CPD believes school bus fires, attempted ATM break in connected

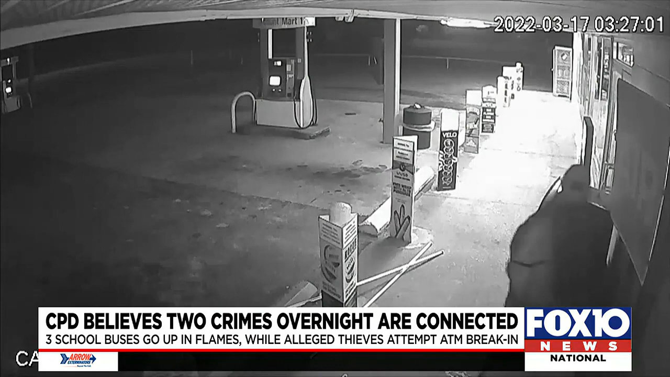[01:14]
He uses a crowbar to get it open and then comes back several times to try to get at the cash but leaves empty-handed. Chief McClain says a passerby called police.